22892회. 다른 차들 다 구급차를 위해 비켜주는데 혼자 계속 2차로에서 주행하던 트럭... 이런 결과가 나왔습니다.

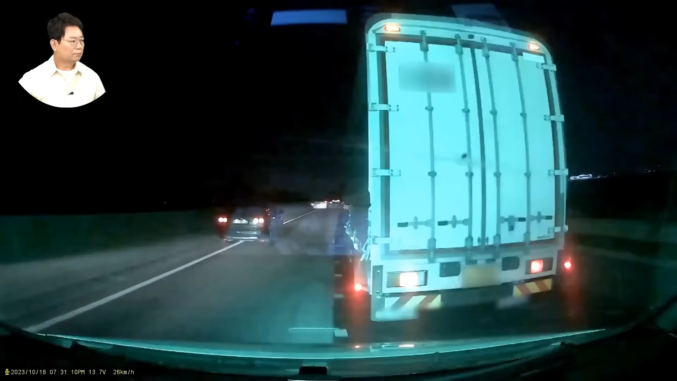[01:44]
바퀴로 이동하세요. 창문을 내리네요. 상대가 창문 열고 뭐라고 그랬는데 잘 안 들려요. 그리고 이분이 구급차 운전자가 바퀴로 가면 위험하다고요? 펑크라서 위험하다고요? 라고 얘기하고 그냥 갑니다.
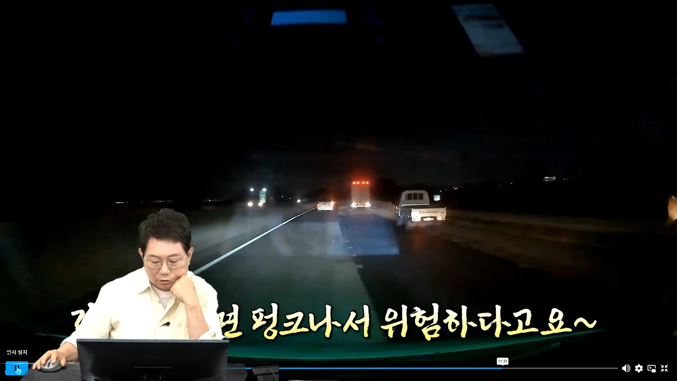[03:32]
상대차가 뭐라고 그랬는데 불방 영상에는 안 들려요. 상대가 뭐라고 그랬을까요? 좀 황당합니다, 결과를 보면. 저는 당연히 이렇게 열어줘야 되잖아요.